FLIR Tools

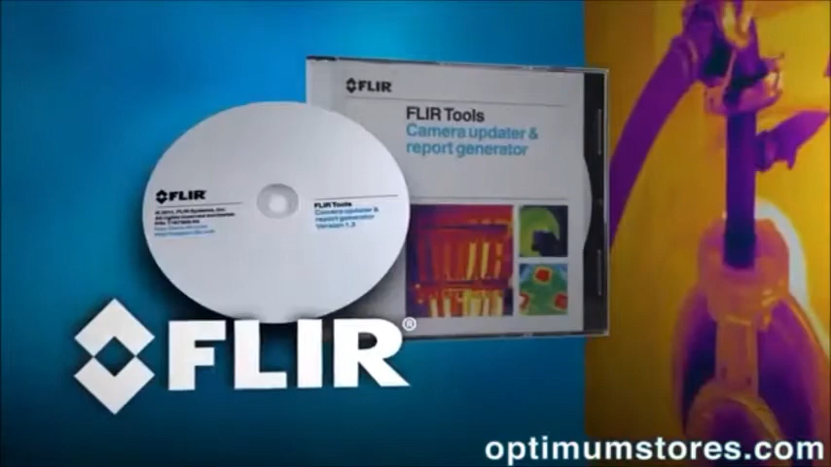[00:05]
free reporting software that's simple to install and use on your PC,
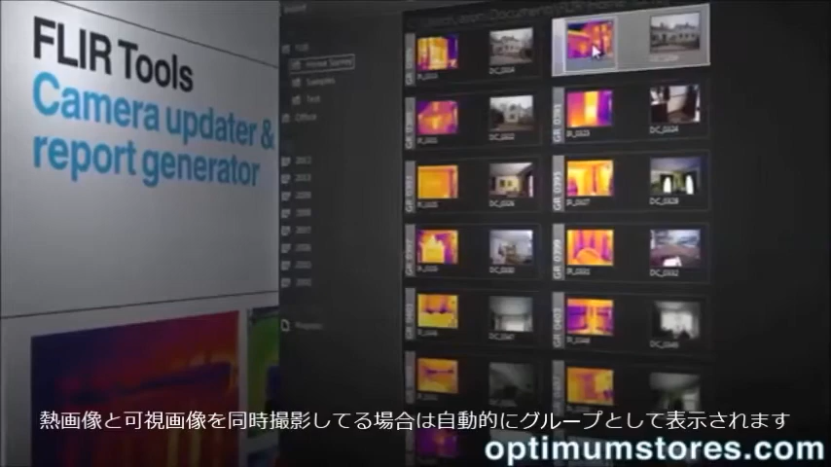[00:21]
Perform detailed post-processing with FLIR radiometric JPEGs,
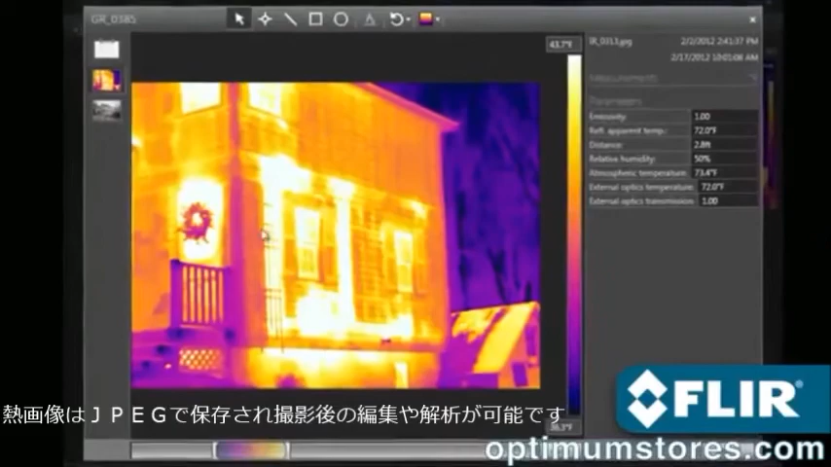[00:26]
thermally tune the image, choose a different color palette,
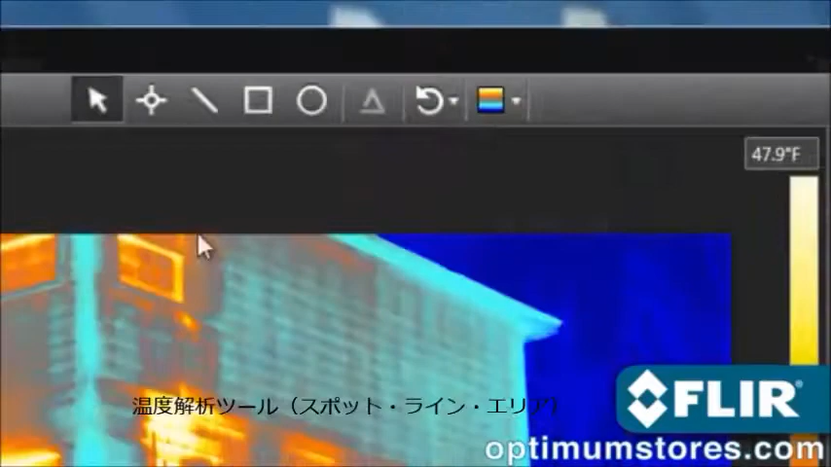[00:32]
position spot meters, lines, and area shapes to take temperature measurements,
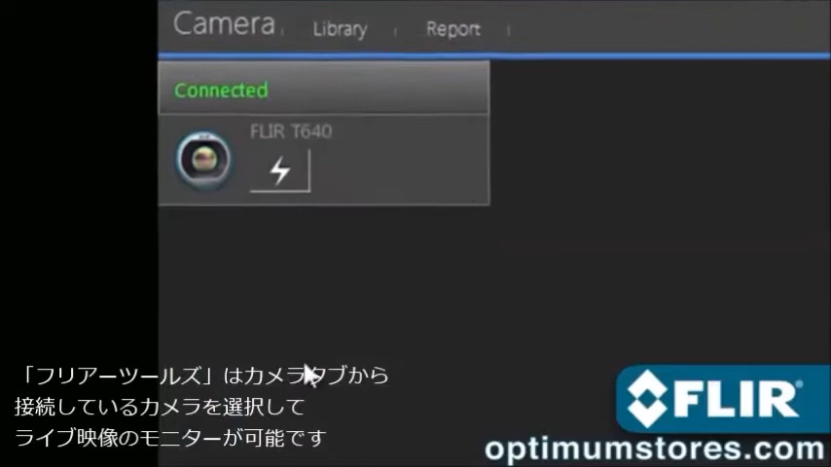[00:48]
and take remote control of T-Series models over USB or Ethernet,
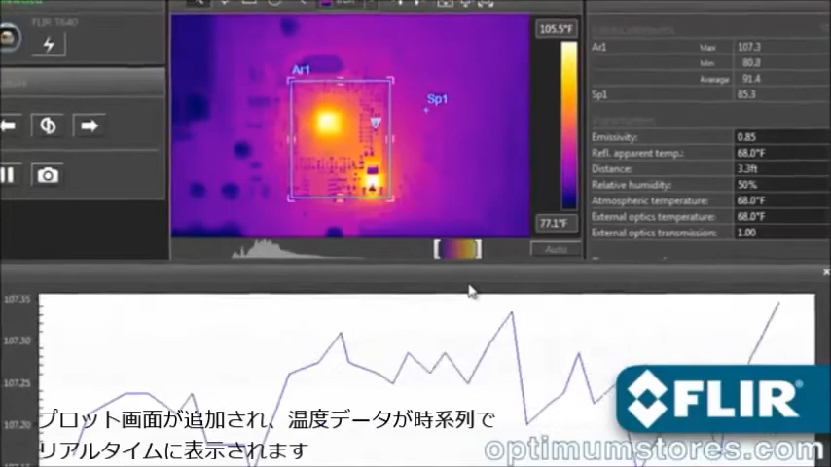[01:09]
On screen: scale top 105.5°F, scale bottom 77.1°F
FLIR's new T440 and T640 now offer MSX
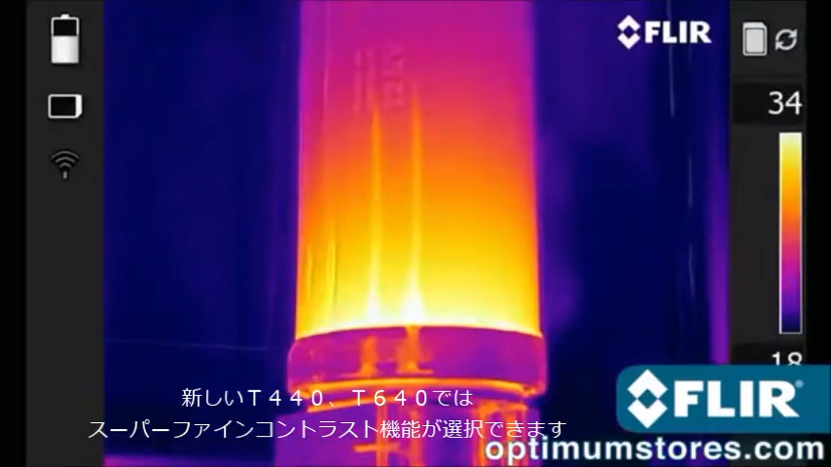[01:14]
enhancement that adds visible light definition to thermal images in real time right in the camera,
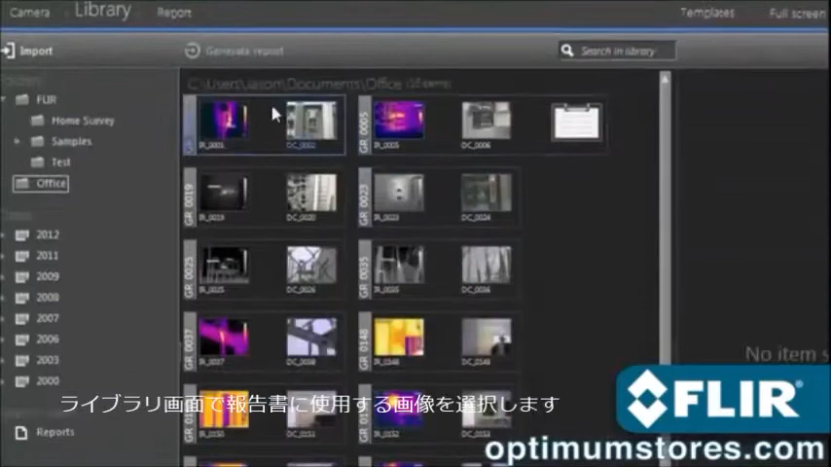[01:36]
Just select the images you want, add a logo,
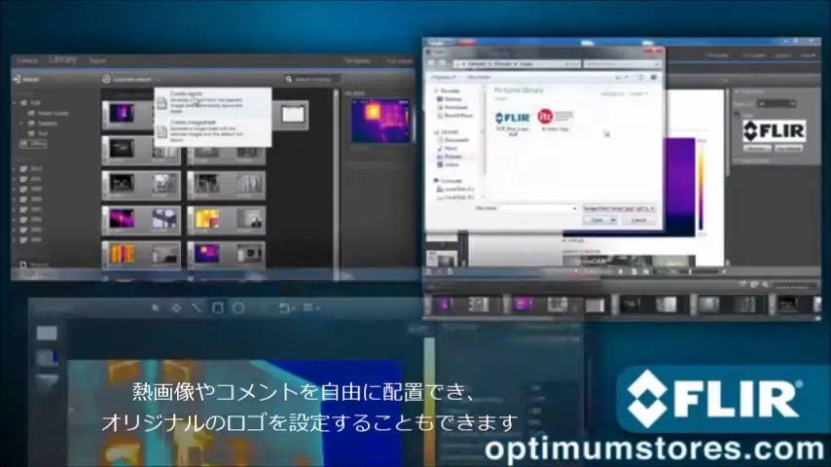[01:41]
text boxes, arrows, even make more changes if you need to.
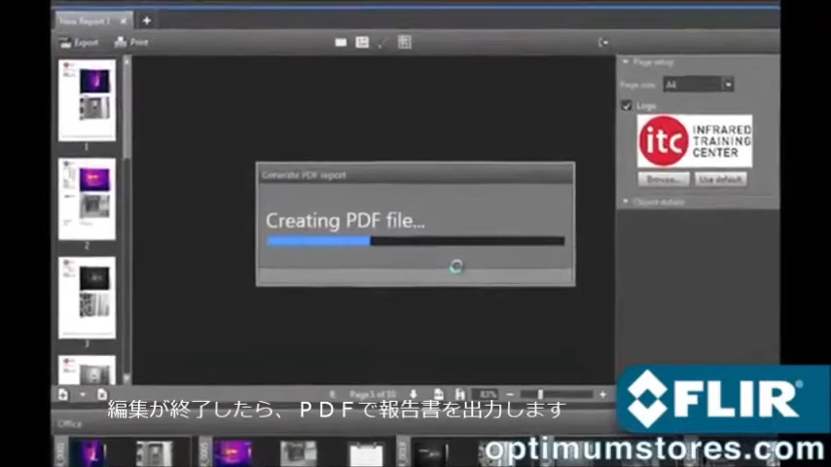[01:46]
Once you're done, export a PDF and email it to those who need to know right away. Or print it out.
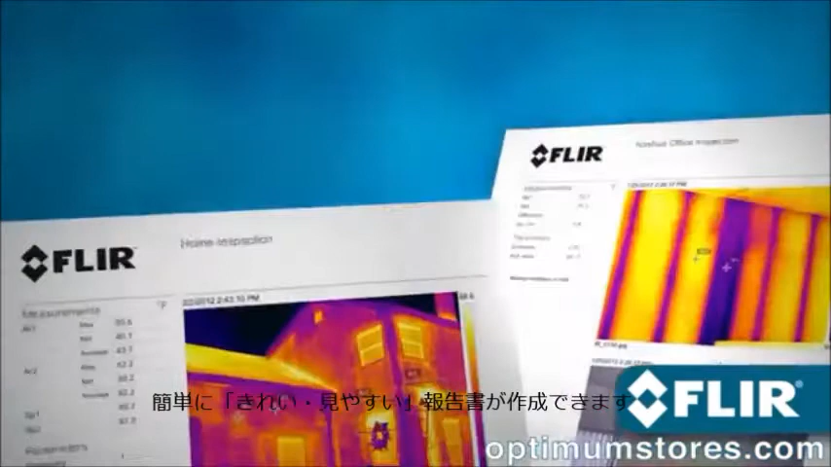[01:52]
Deliver clean, professional documentation in no time. Now with FLIR Tools.